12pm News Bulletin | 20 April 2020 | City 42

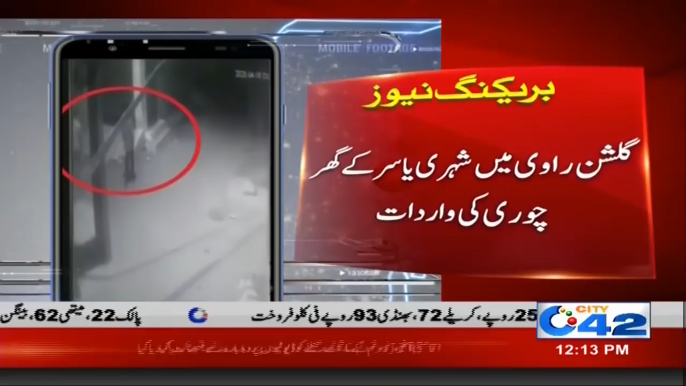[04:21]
لے کر دونوں ملزیمان سفید کیری ڈبے میں فرار ہوئے ہیں فوٹیج میں دیکھا جا سکتا ہے بکروں کی بھی شامت آ گئی ہے بکروں کو بھی چوری کیا گیا ہے پولیس نے باردات کا مقدمہ درج کر لیا ہے اب بکروں کو تلاش کیا جائے گا آئے یہ بکرے کہاں گئے کس نے چورائے کیوں چورائے کون ملوپیس اسکندر یہ پتہ لگایا جائے گا پولیس کی جانب سے جبکہ چور جو ہیں وہ بکرے لے کر فرار ہوئے ہیں چار بکرے